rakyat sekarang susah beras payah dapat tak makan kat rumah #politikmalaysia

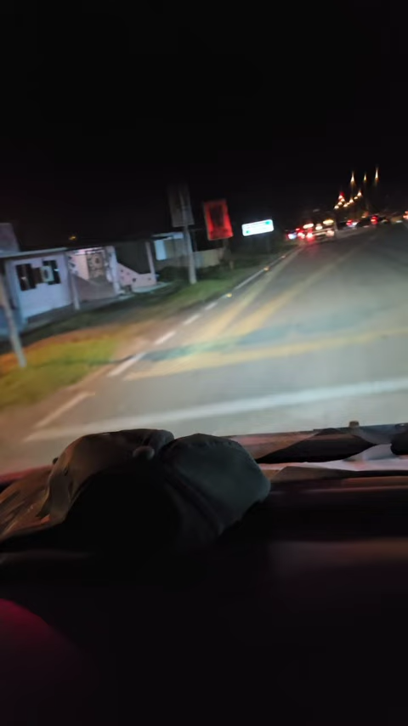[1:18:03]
Ha, tak apa. Okey. Oh, midnight hours. Ya Allah. Toll free rupanya. Itu, kenapa dia nak buat apa sangkut situ? Sangkut lah, traffic light.